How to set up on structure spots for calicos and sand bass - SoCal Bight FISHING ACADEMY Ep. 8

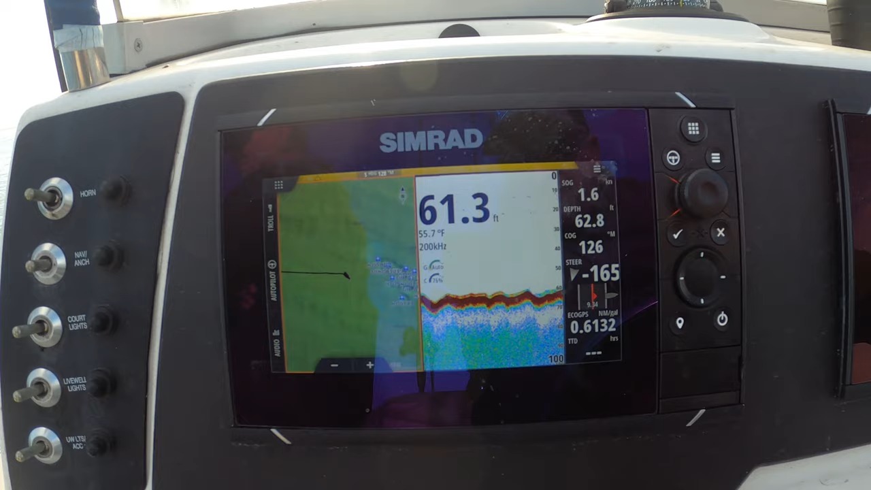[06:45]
On screen: water 55.7°F
Alright, so we're down here in Heighton Beach, we're pulling up on the Heighton AR as you can see here. I've got some waypoints, but with the new charting stuff, you don't really even need the waypoints anymore because we're going to go in.
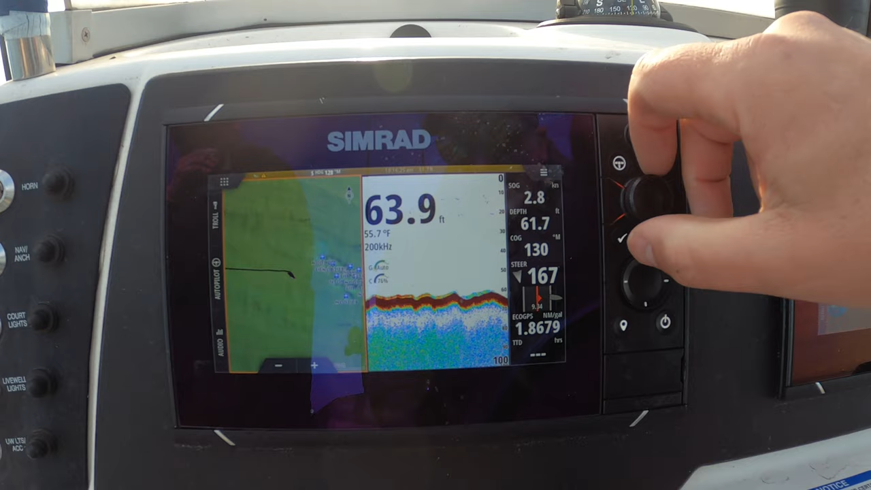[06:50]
On screen: water 55.7°F
As I get up close to it, I want to zoom in to about 200 feet on the little legend there that tells you what you're looking at here. And so I just had the boat going pretty slow here, three and a half knots as it cruise up. And as I get closer, I'm going to just slide it back to where it's just in gear and a couple hundred feet to go. So yeah, I haven't needed waypoints with the new charts like this Simrad chart here.
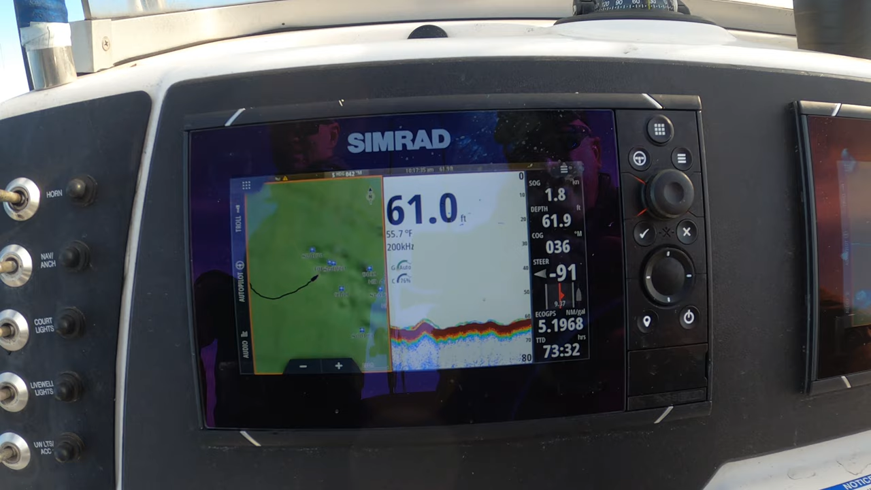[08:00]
On screen: water 55.7°F
Just kicking it in and out of gear and now I'm sliding up onto the spot here. I'm going to look for the spot to show up on the fish finder. So I should start to see it here in a second. Now as I get close again, I'm just pulled the boat out of gear so I slide. We're just going in and out of gear here. There's no reason to go fast. You can see it's starting to get a little bit hard bottom right here. You should start seeing the spot on the meter. There it's starting to show a little bit. That return you're getting on the bottom, that's showing you're on hard bottom. So now I'm just cruising around on this spot looking for signs of anything.
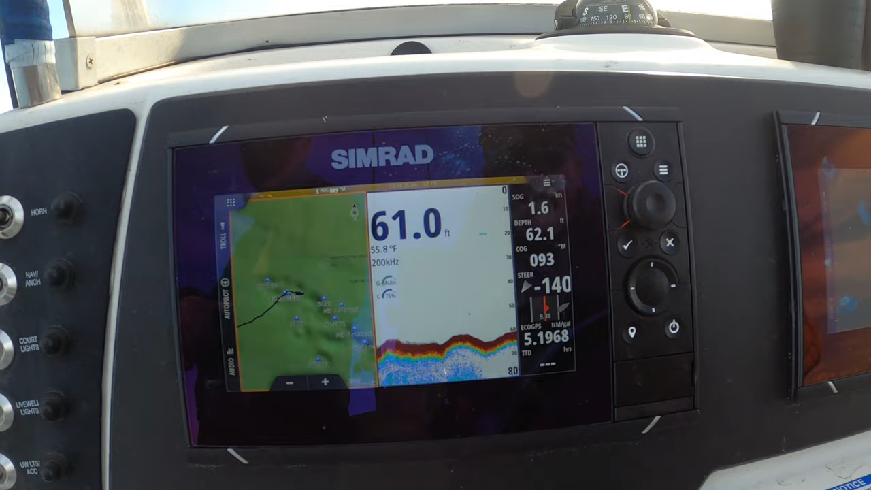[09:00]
On screen: water 55.8°F
So I talked about before you have to kind of drive around until you see some fish. So isolated spots, you just pull up and stop, but you can see there's a pretty long little area right here. I'm just cruising along it right now. There's a little mark on the bottom. Not a whole lot, but you can see the bottom seems to be going up and down, but it's just a swell.
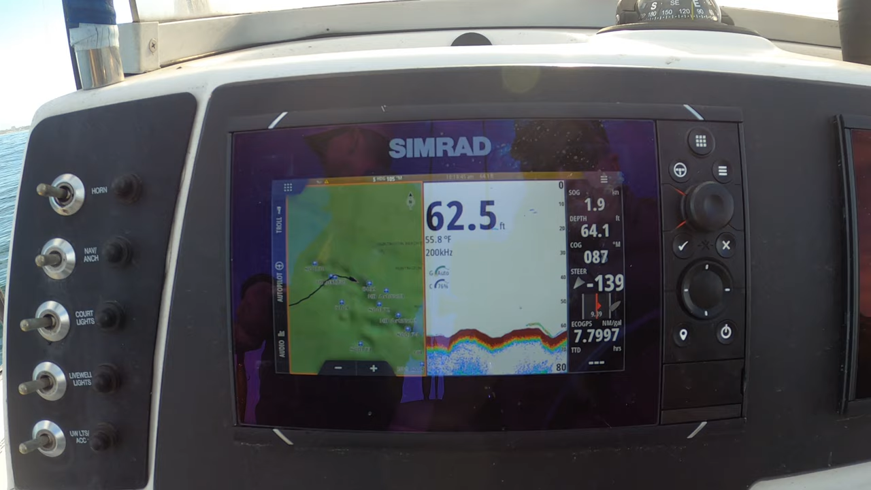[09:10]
On screen: water 55.8°F
It's a good sized swell today. So now I'm starting to see some bait, some stuff on the bottom here. So I'm going to, I'm going to stop and give this one a shot, Matt's going to drop down.